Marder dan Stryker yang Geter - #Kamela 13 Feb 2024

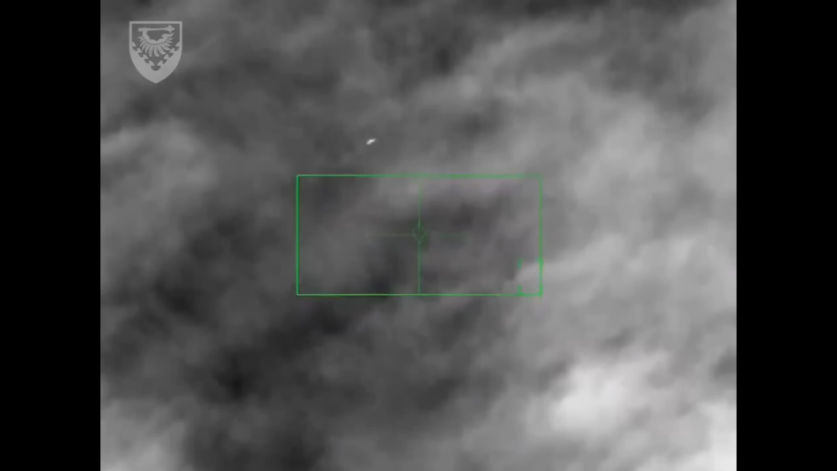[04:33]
Kemudian bisa kita lihat bagaimana sebuah rudal meluncur dan dengan sangat presisi menjatuhkan drone intai Rusia itu.
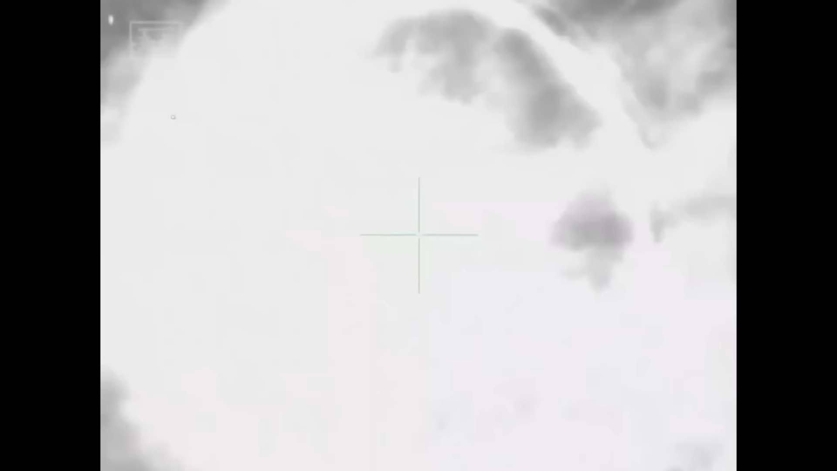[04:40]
Dikatakan rudal yang menjatuhkan sang asisten Lancet itu adalah rudal Asram bantuan dari Inggris. Min, Asram kan rudal udara ke udara?
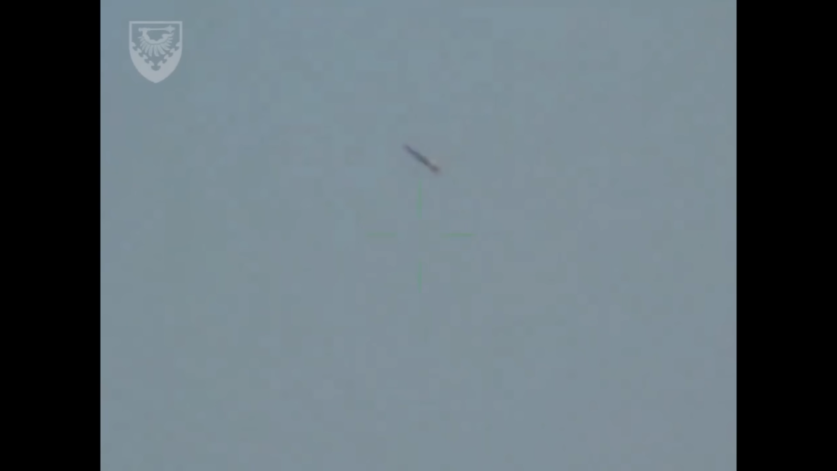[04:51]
Ya, ada benar. Namun ini versi yang modifikasi,
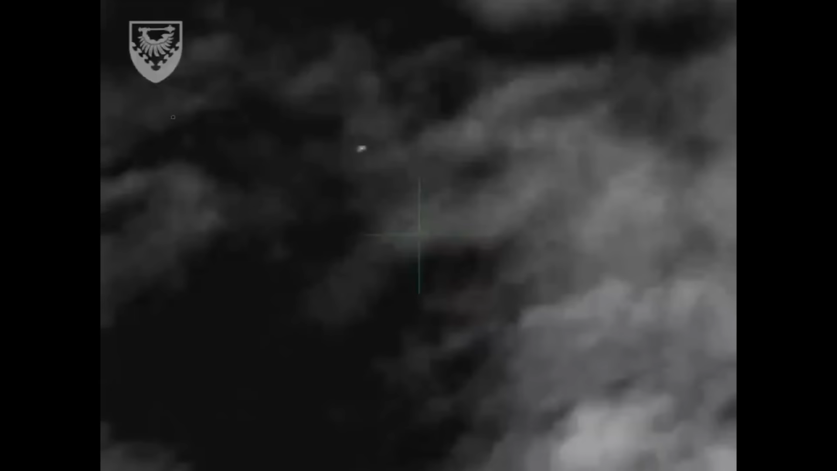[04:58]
yang dijadikan sebagai wahana SORA atau Short Range Air Defense,
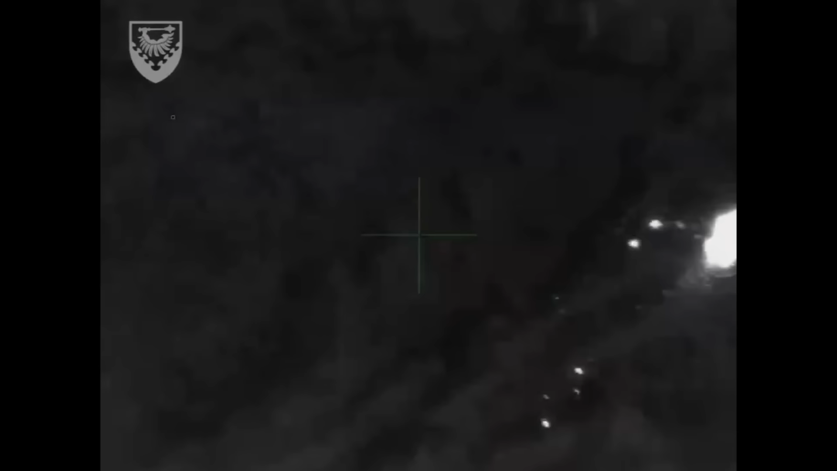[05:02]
di mana Asram diletakkan di wahana peluncur yang ditaruh di kendaraan taktis Supakat 6x6.
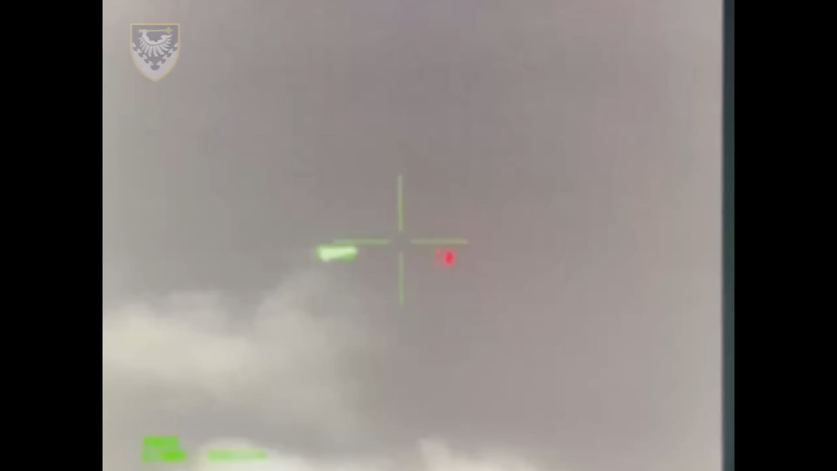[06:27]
Drone yang sedang bergerak ini adalah Shahed-136 alias Garand 2 Rusia.
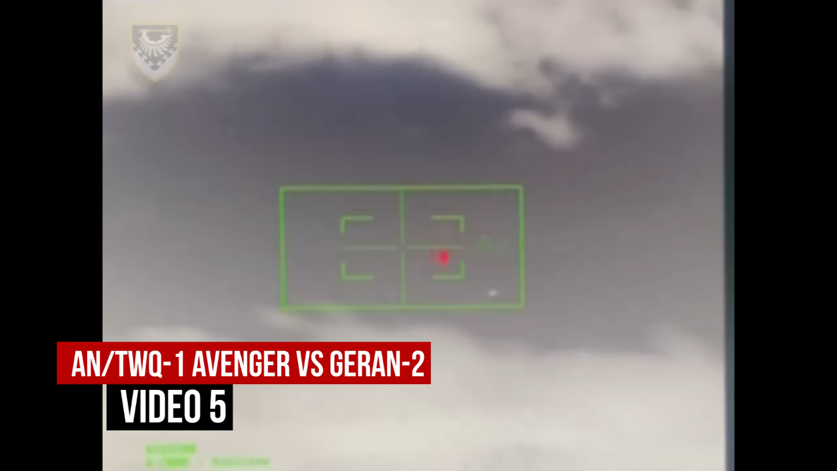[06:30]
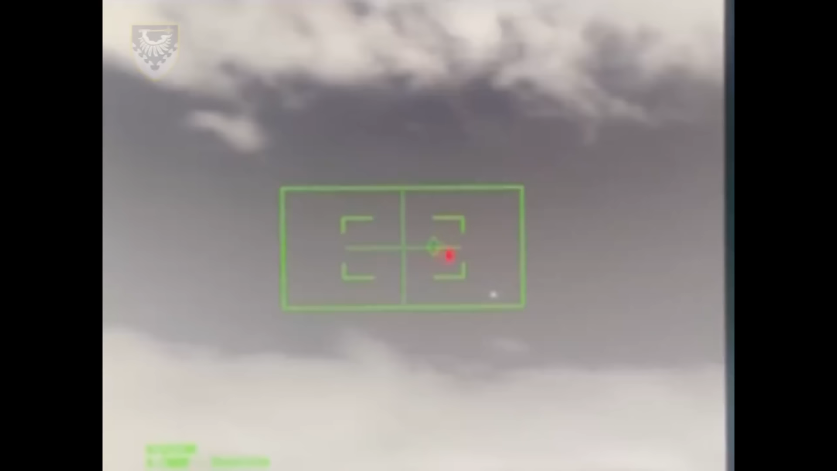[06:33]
Kemudian tiba-tiba, BOOM!
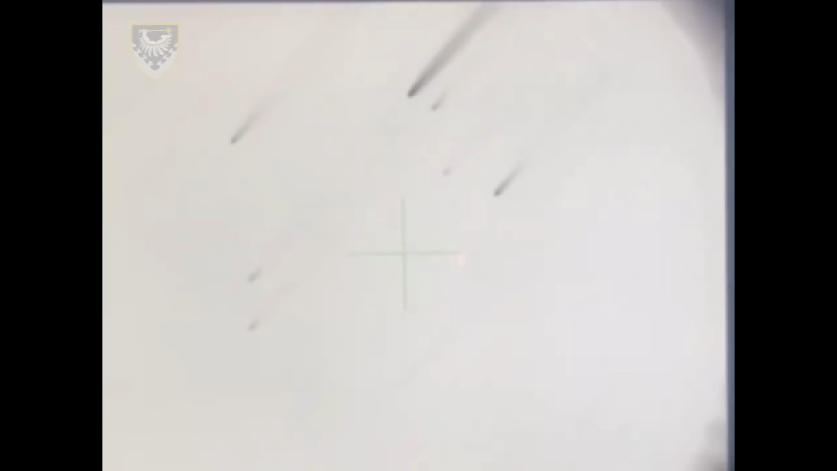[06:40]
Dikatakan oleh pasukan Ukraina, sistem yang digunakan untuk menjatuhkan Garand 2 ini adalah ANTWK-1 Avenger alias Sorat Avenger bantuan dari Paman.
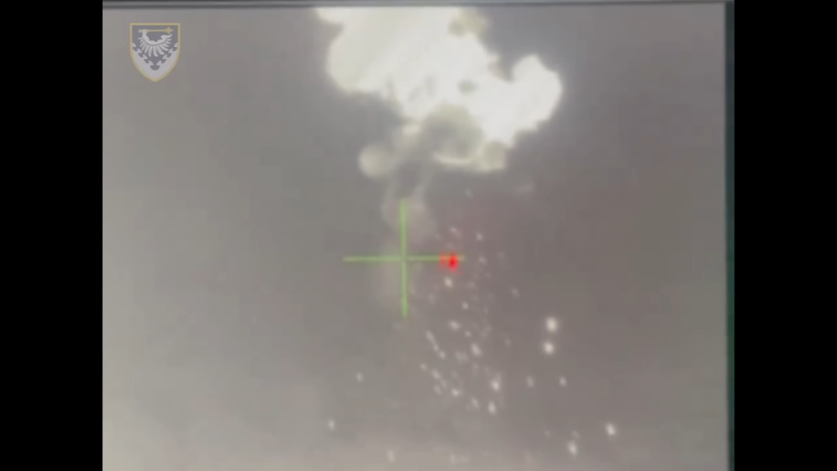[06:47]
Dan video ini ada audio aslinya ketika rudal Stinger dari Avenger menghantam Garand 2.
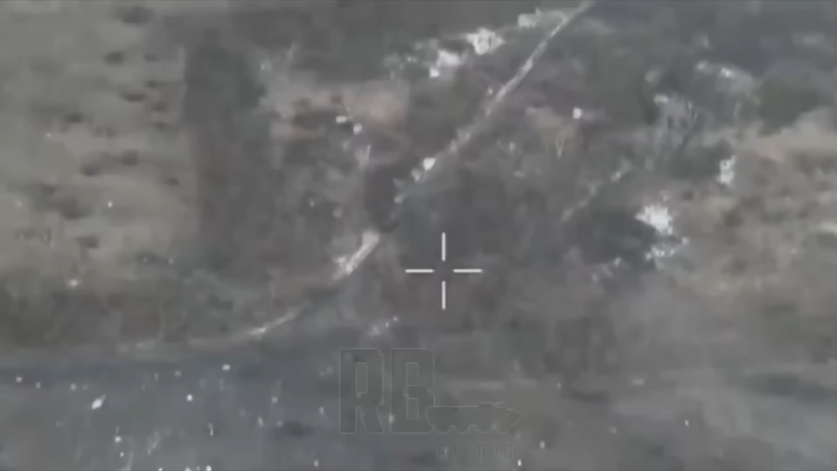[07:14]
Ini adalah sebuah IAV BMP-1 Ukraina yang dikatakan sedang bergerak di pinggiran kota Avdiivka.
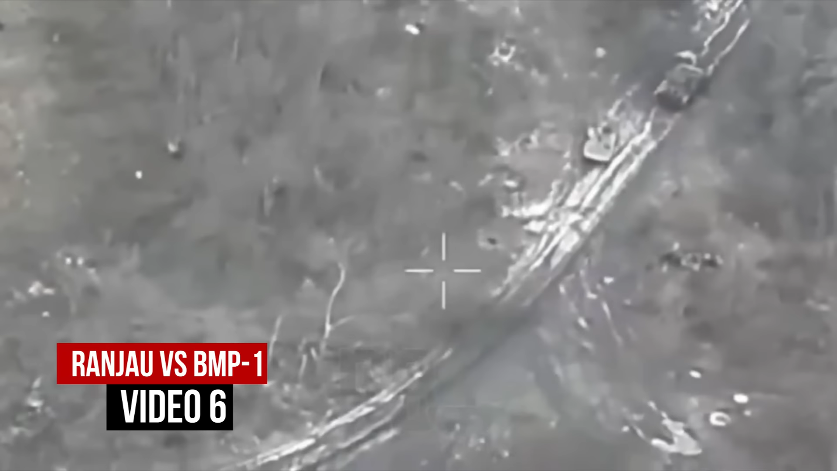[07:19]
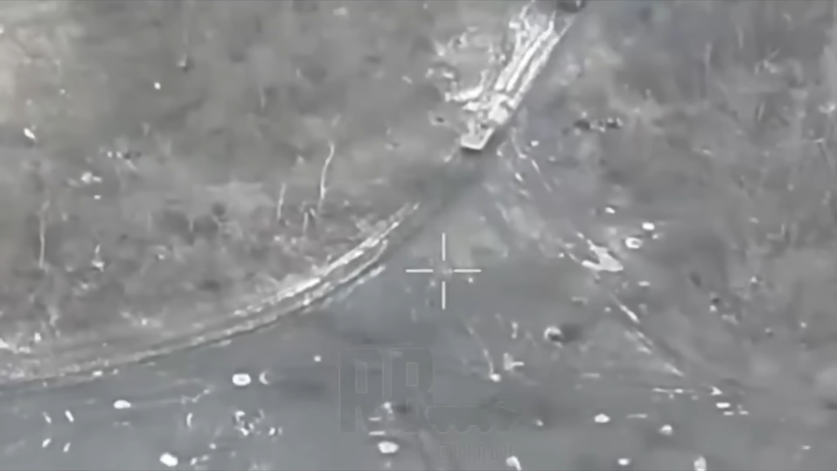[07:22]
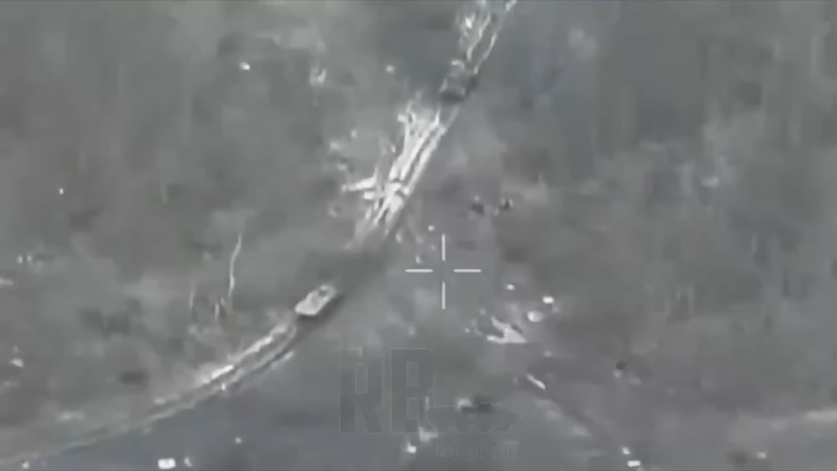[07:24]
Kemudian tiba-tiba, BOOM! BMP itu langsung menjadi butiran debu setelah menginjak ranjau darat yang dipasang oleh pasukan Rusia di lokasi itu.
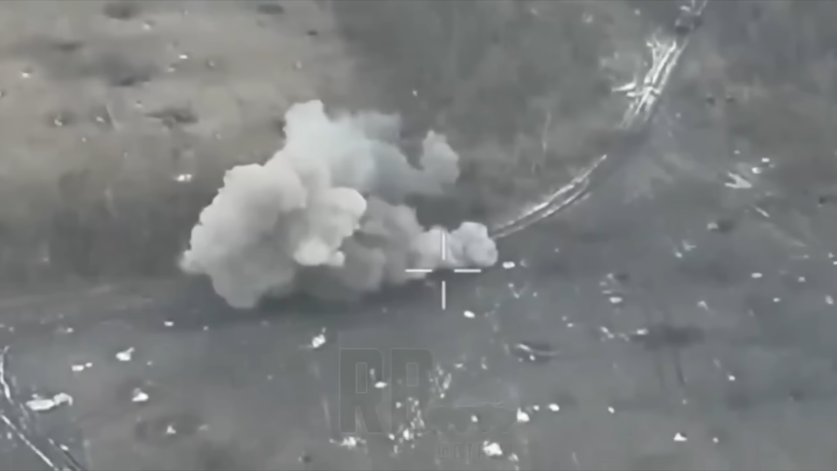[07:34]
Ini sungguh mengerikan.
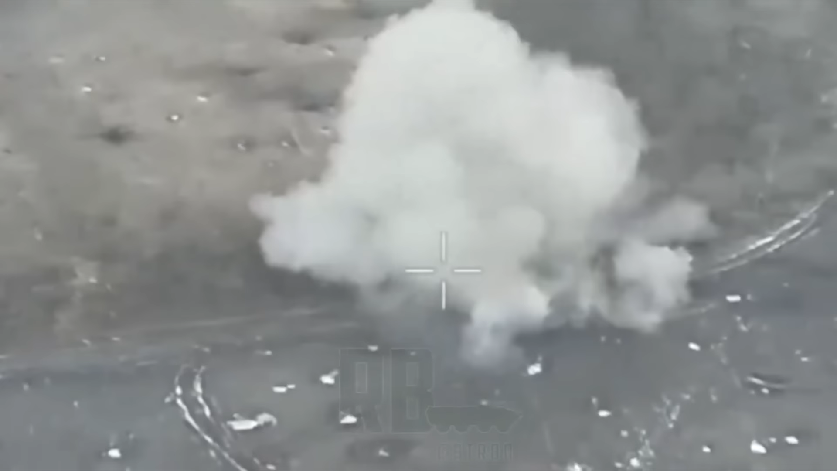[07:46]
Ini adalah sudut pandang drone bomber modifikasi pasukan Ukraina. Dan yang ada di bawah itu adalah MLRS
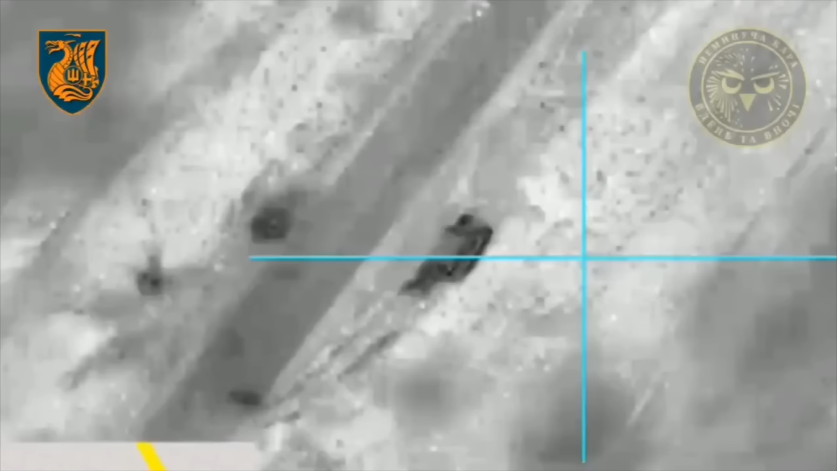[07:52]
Thermobarikto 1A Rusia yang dikatakan berada di Kelurahan Krimki di Provinsi Kherson. Kemudian ketika dua unit amunisi dijatuhkan, BOOM!
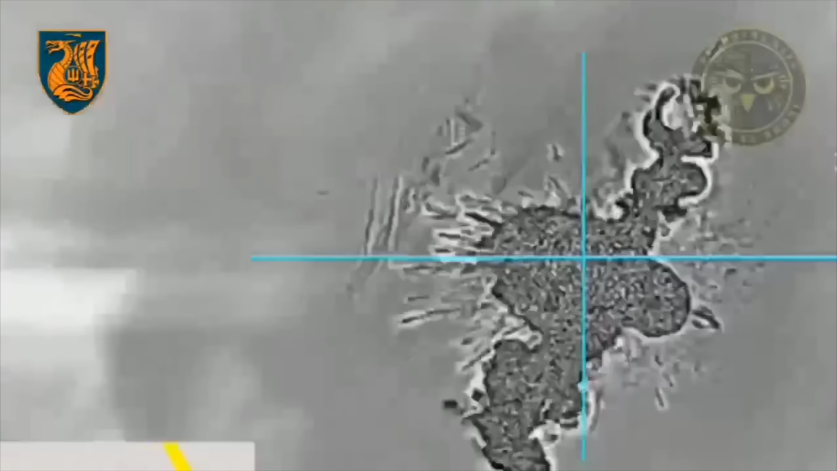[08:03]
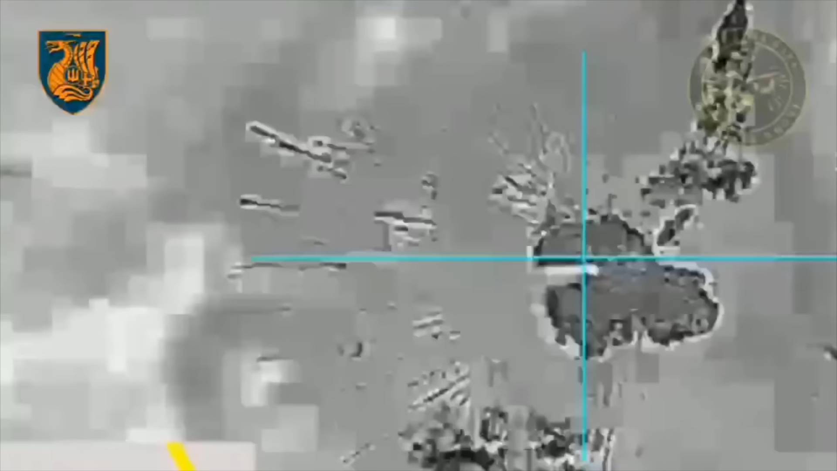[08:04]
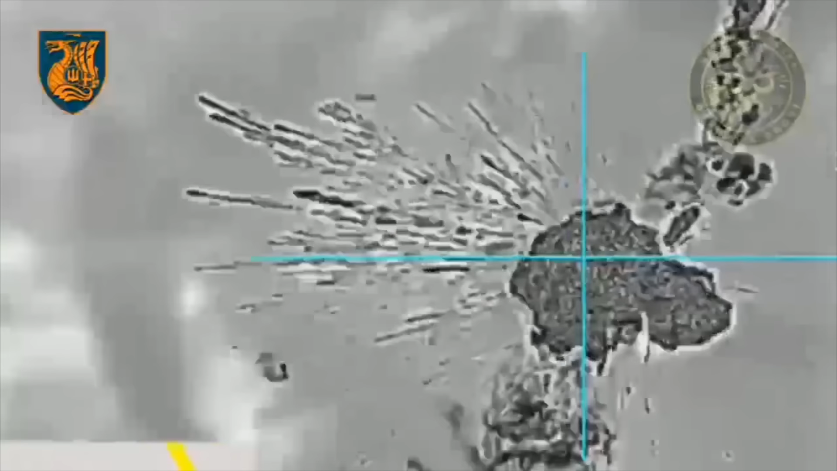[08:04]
Terlihat TOS-1A itu meledak dengan roket-roket yang dibawanya.